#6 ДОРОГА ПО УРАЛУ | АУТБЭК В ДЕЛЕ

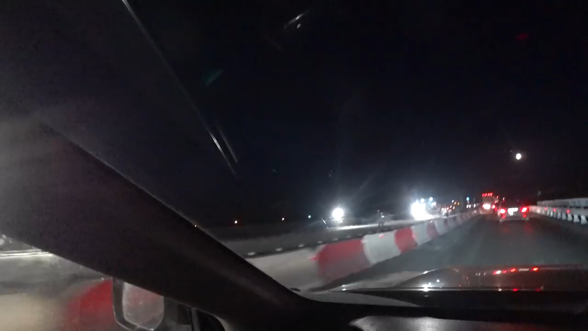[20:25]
здесь получается тоже с асфальтом работает сразу укладка идет ну
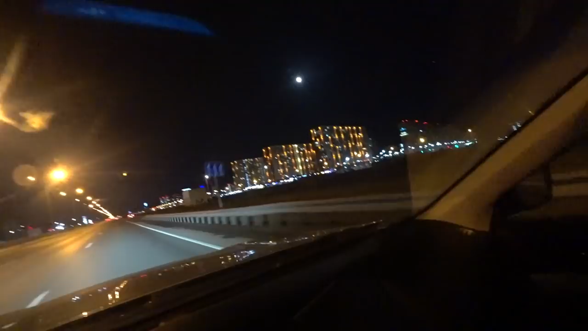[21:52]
вообще новостроечки с подсветкой там с тротуарчиками совсем димит как тесть умение вот все теперь вот официально мы в тюмени 60 км ч ставим круиз на 75 и осталось до отеля всего три километра но здесь практически вообще по пути вот наш райончик тюмени тут буквально вот три метра от трассы отъехали здесь отель